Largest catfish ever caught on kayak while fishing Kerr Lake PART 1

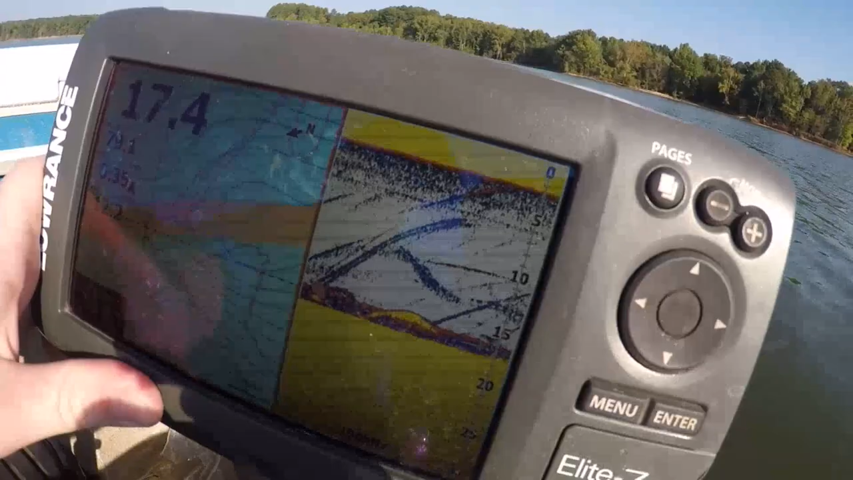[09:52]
we'll see you i think it's going to be this one right here just a guess yes you you